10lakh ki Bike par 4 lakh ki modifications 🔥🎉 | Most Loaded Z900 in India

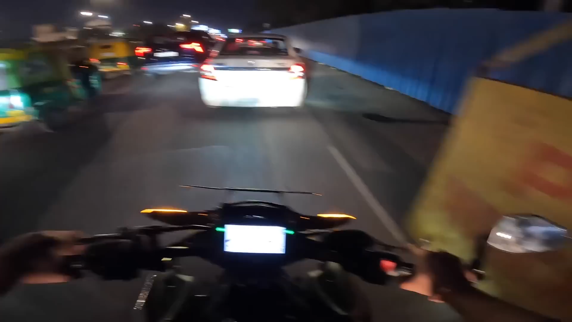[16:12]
धीरे धीरे करके सब कुछ, मतलब इसको इतना लोड कर दूंगा कि मज़ा आ जाएगा। और अगर इससे ज़्यादा लोडेड आपने Z900 मार्केट में कहीं देखी है तो मुझे कमेंट करके ज़रूर बताना, क्योंकि मैंने तो नहीं देखी। मिलते हैं अगली वीडियो में,
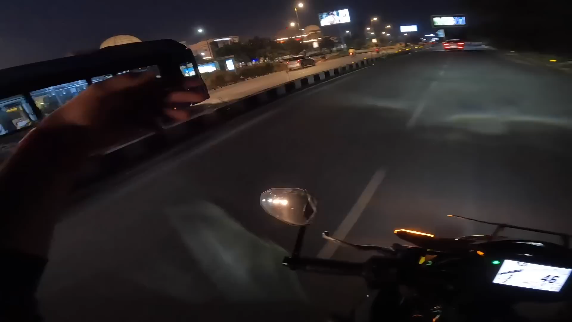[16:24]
टिल देन एक बस वाले ने पूरा रोड ब्लॉक कर रखा है बाऊ जी, कहीं भी रोकते हैं बस स्टैंड आगे था। सो जी होप करता हूँ आपको आज वाला वीडियो लगा होगा अच्छा,